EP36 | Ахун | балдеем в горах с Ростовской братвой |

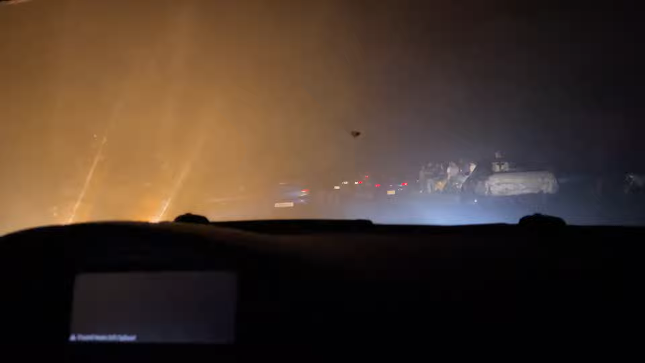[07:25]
Стрёмно, блядь. Да, наоборот, вот, как бы сказать, вот первое, ничего не видно, во-вторых, можешь увидеть то, что ты не хочешь, развернутый нахуй так стоящий поперек дороги, блядь.